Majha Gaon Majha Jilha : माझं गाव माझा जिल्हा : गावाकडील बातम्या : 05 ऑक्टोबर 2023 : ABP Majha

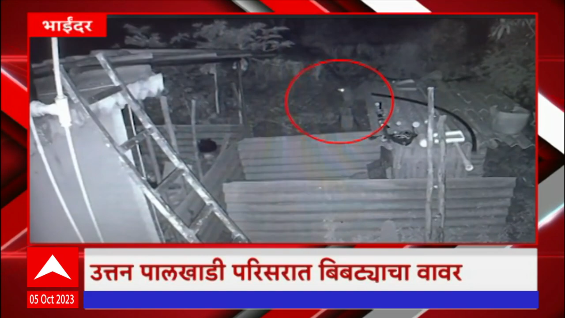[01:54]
बाइंदर पशिमेला उत्तन पालखाडी या परिसरामदे बिप्ट्याचा वावर सेसी टीवी मदे बिप्ट्या दिसल्यान परिसरामदे भीतिसा वाता वरन